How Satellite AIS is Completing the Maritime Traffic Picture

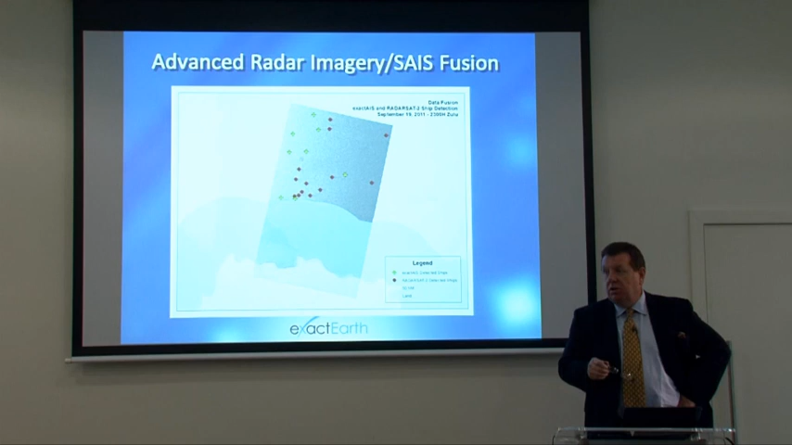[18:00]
the bottom of the the grey area weren't important it's the four to the upper right coordinates or the upper right corner there that are the guys of interest and as it turns out the Indonesian government did actually use this technique to identify some illegal movement of goods so again very useful in terms of being able to identify
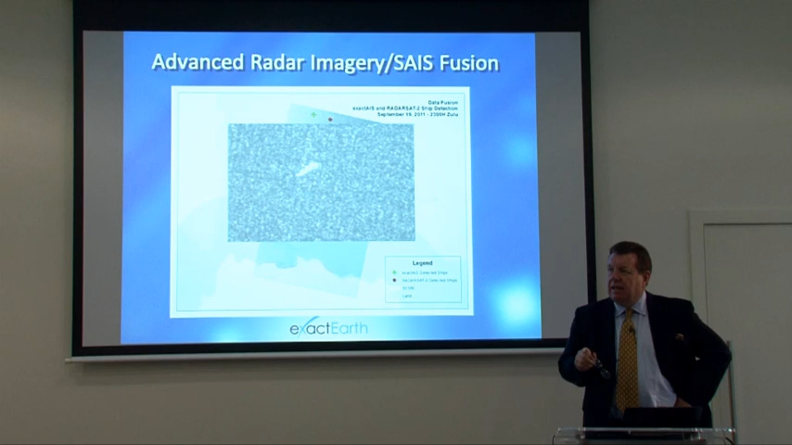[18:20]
that says something is there AIS can identify that and here as you see we've done some processing to to say these the ship tracks that take us closest these